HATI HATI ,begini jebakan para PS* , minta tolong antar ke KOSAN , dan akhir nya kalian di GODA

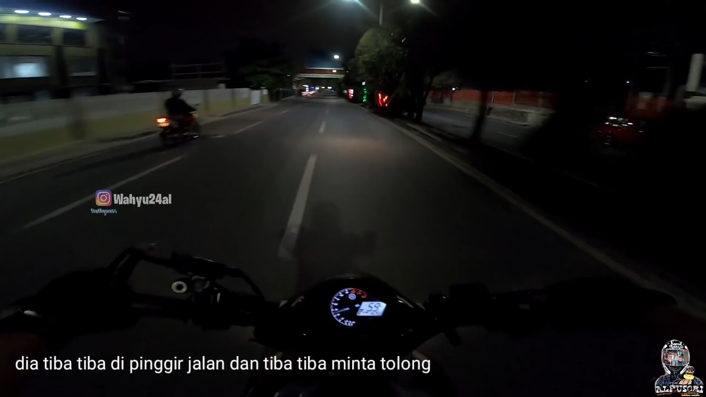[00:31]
no gue cewek malam gue parah tuh gue malam orang sama cewek tuh kok udah malam tidur guys kita pulang malam lagi kan aduh
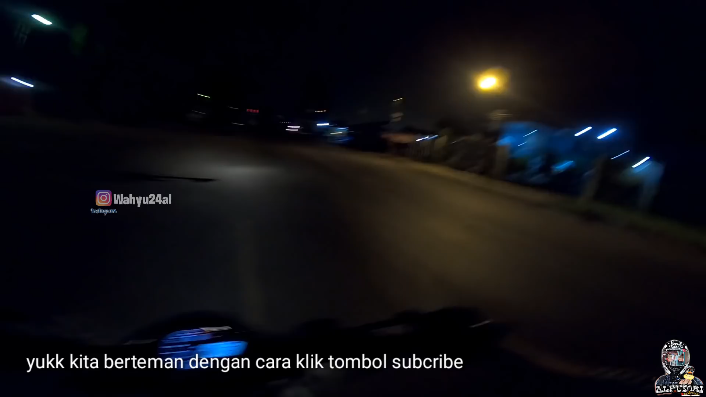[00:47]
ini jam 2 malam nih guys kita pulang malam lagi kan memang agak lebih